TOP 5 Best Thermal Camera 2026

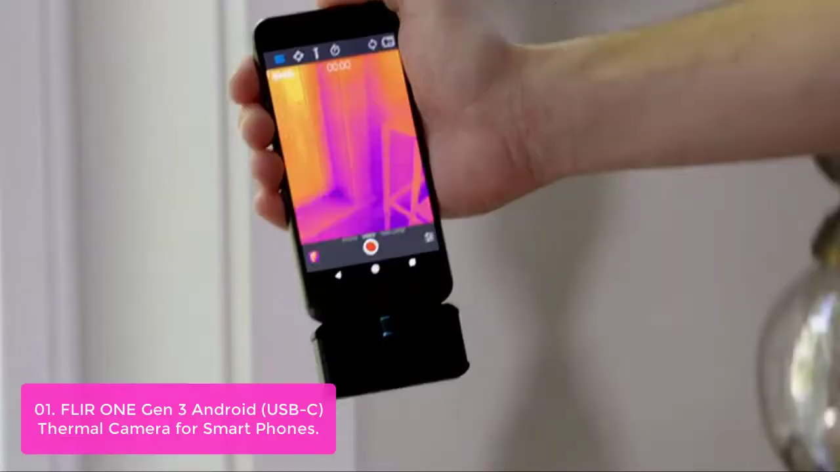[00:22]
List number 1, FLIR 1 Gen 3 Android, USB-C thermal camera for smartphones.
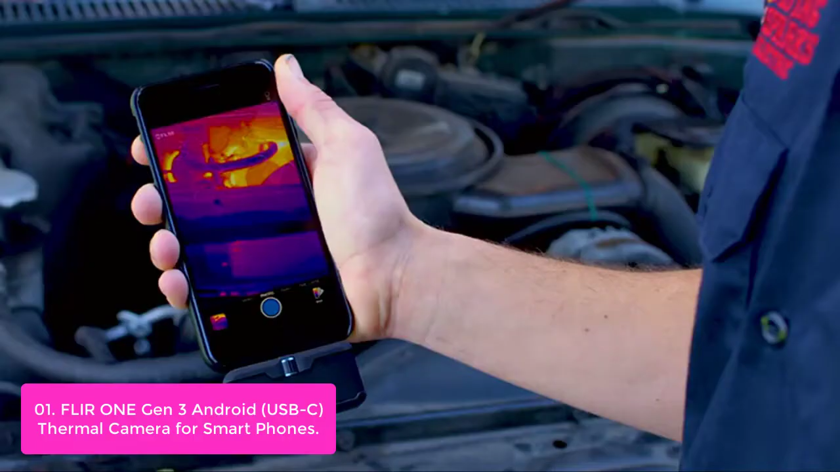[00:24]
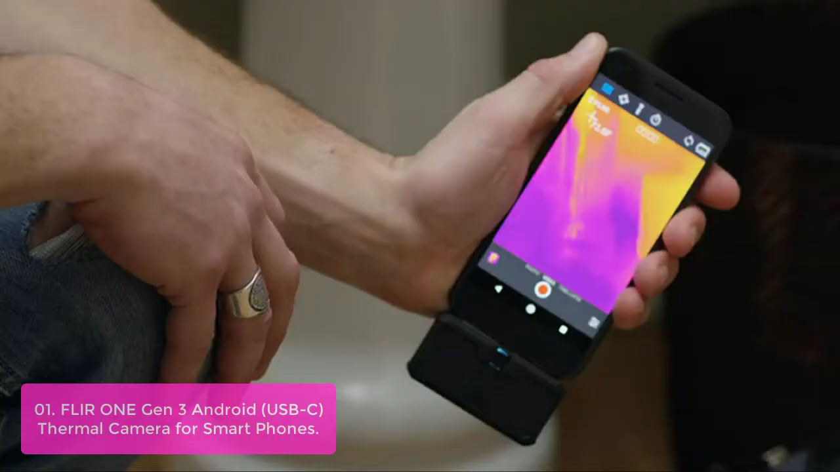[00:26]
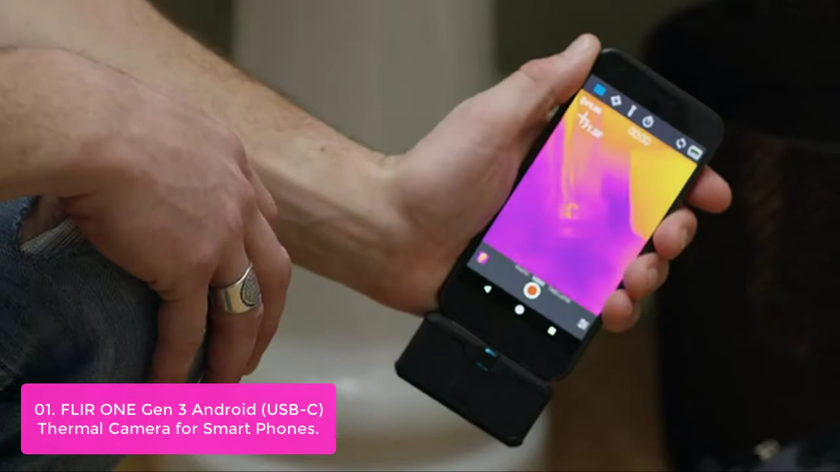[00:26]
The FLIR 1 is the perfect thermal infrared camera accessory for photographers and video professionals,
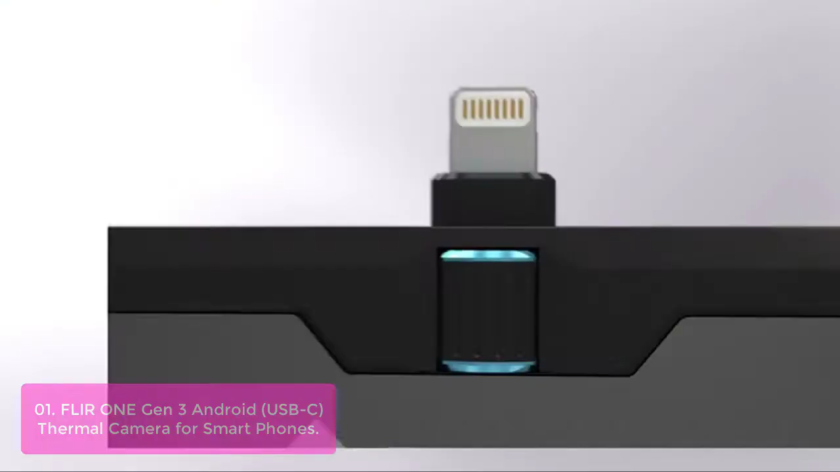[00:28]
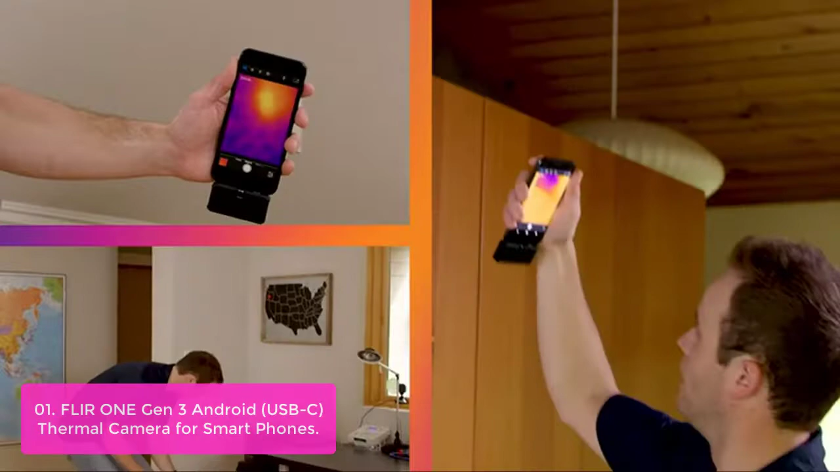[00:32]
handheld camera users, drone pilots, environmentalists, and security personnel who need to quickly see what's in their scenes.
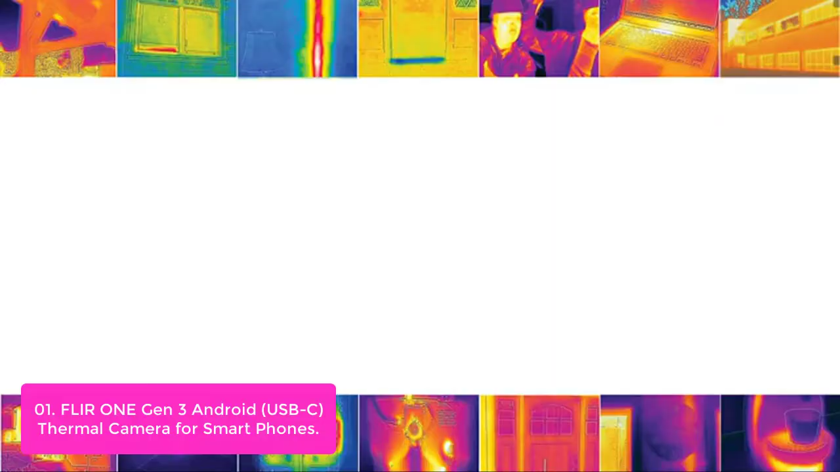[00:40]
The FLIR 1 is a thermal infrared camera for smartphones and tablets that
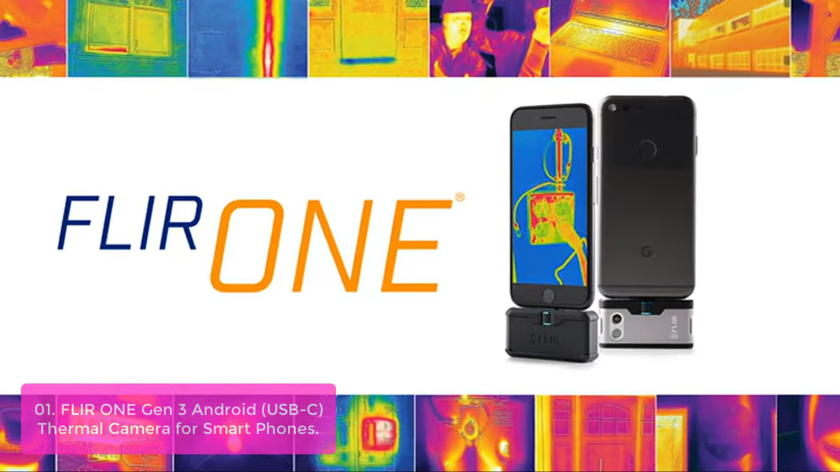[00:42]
transforms your device into a powerful tool for thermal imaging. Built to work with an extensive range of thermography applications regulated by the free FLIR 1 mobile app,
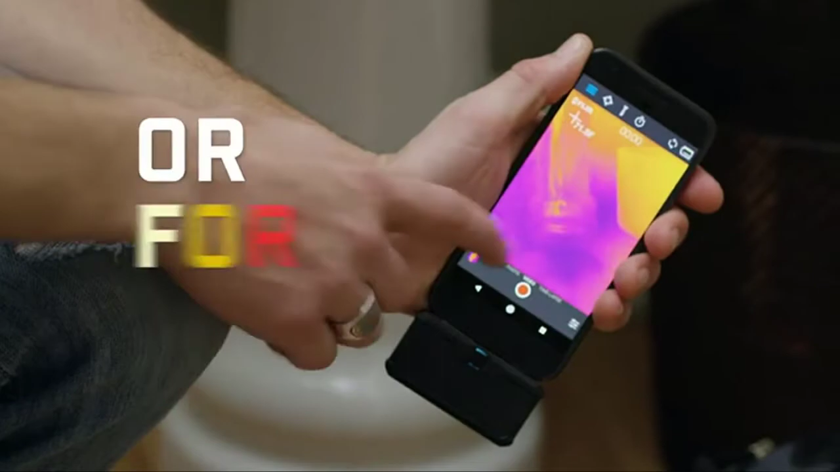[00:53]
The FLIR 1 is a lightweight accessory that fits into your smartphone or tablet case,
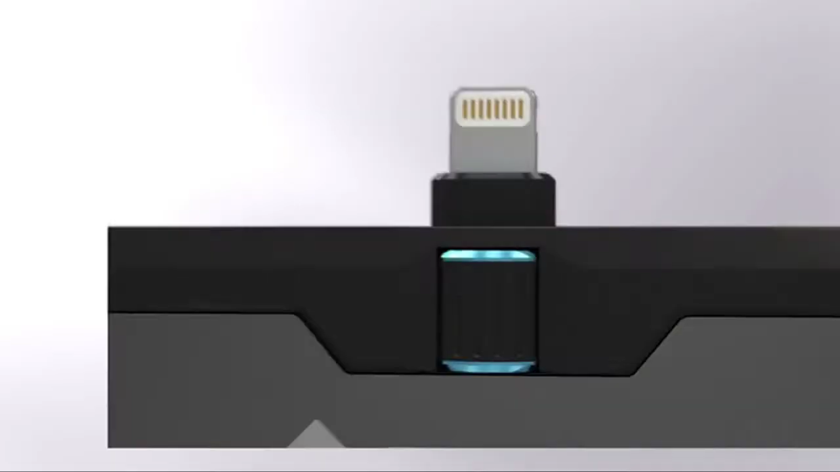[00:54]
and it mounts to the back of all phones with the new USB-C port. Most popular include Android and iPhone.
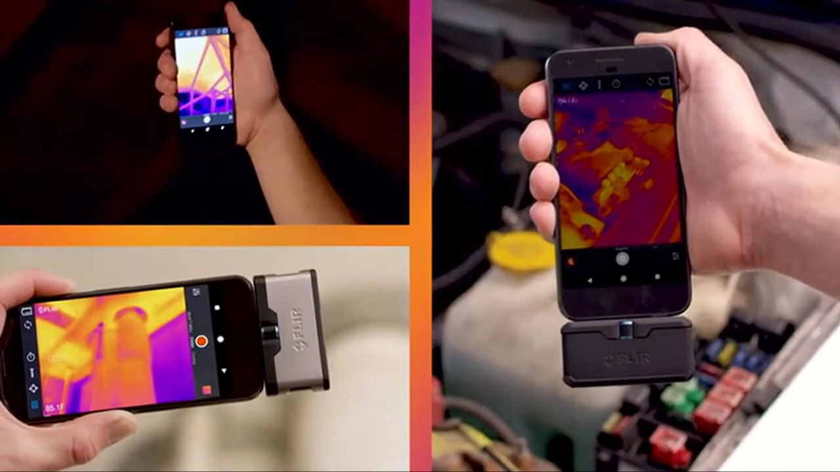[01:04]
The FLIR 1 connects to any compatible iOS and Android smartphone or tablet via lightning or micro USB cables,
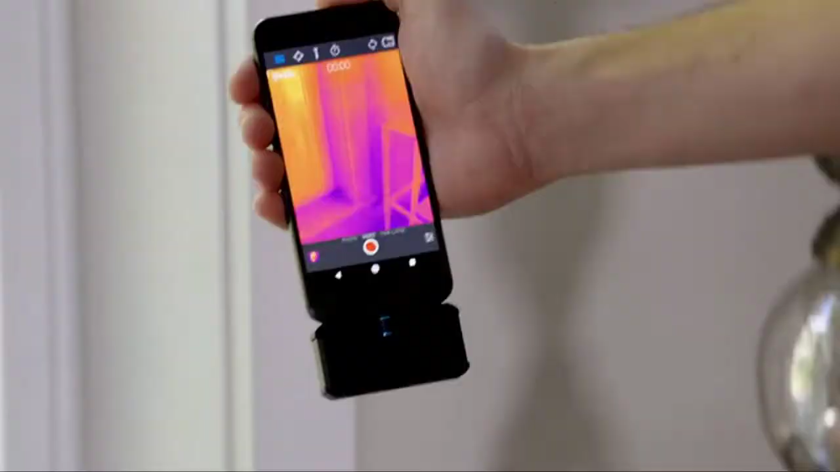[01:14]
The improved app lets you access tips and tricks to continually see new ways to use thermal imaging.
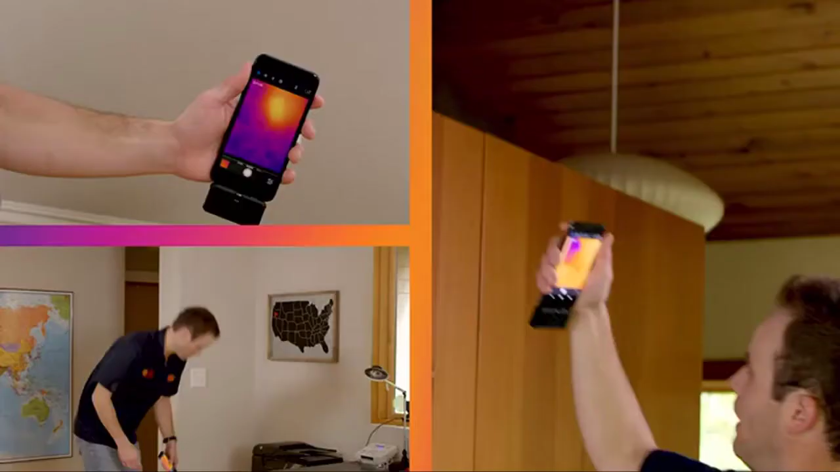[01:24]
See around corners and awkward spaces by connecting to your Apple Watch or Android smartwatch. The magic happens through FLIR's patented multispectral dynamic imaging or MSX technology, which embosses a visible image over a thermal.
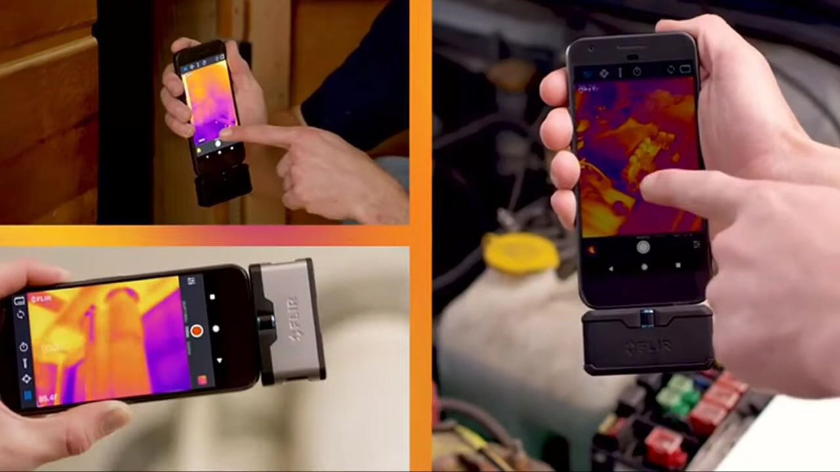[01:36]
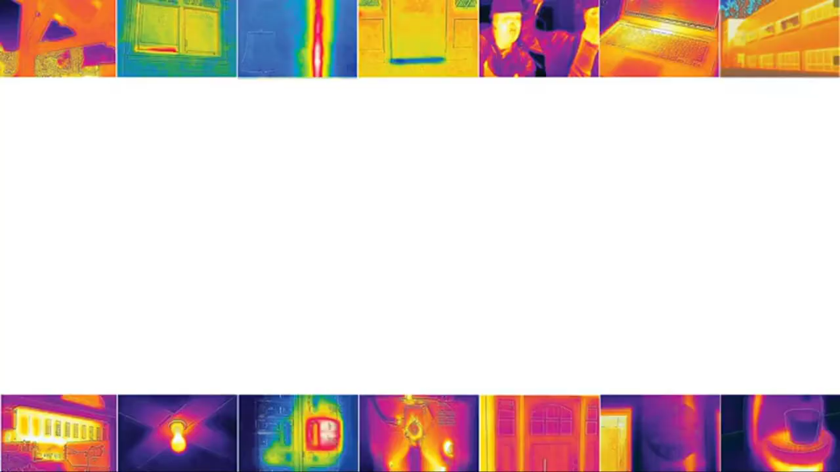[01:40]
The end result is a better, crisper image, which helps improve overall quality and readability when you need it most. List number 2. Seek Thermal Compact All-Purpose Thermal Imaging
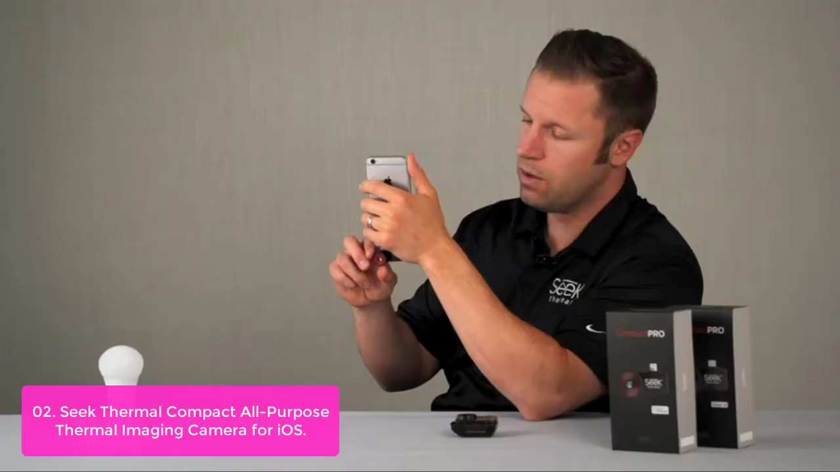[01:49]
Camera for iOS The Seek Thermal is an all-purpose,
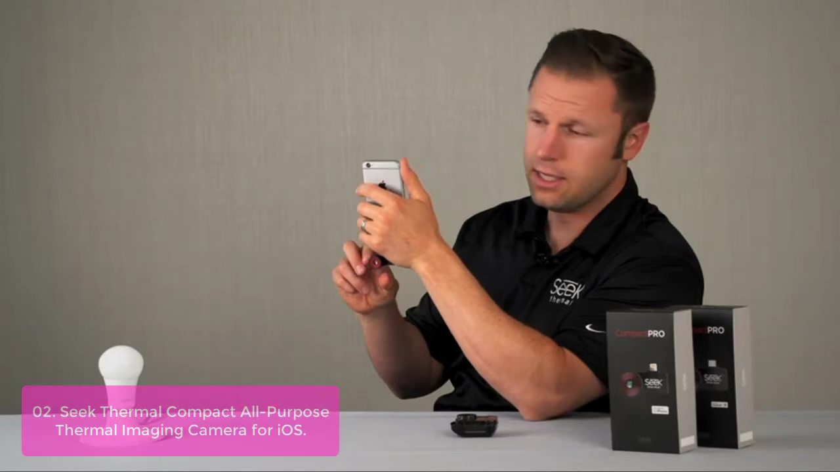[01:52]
thermal imaging camera for all of your day-to-day needs at home,
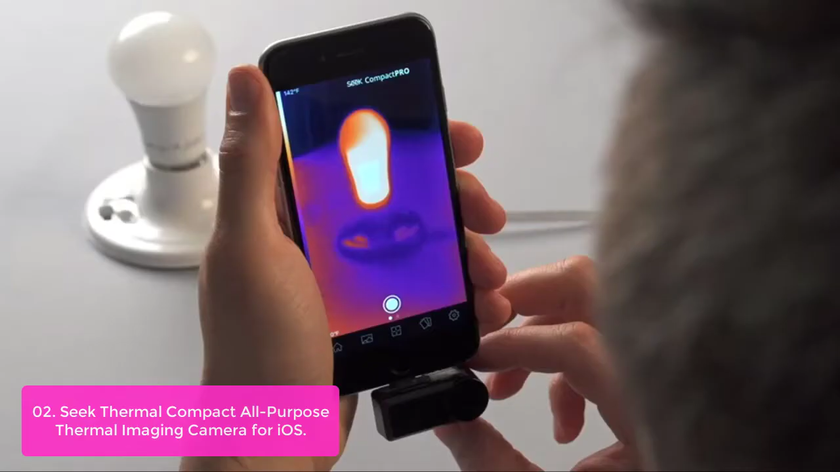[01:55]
work, or on the job site. With a built-in 206x156 thermal sensor and 1,000 feet of infrared capability,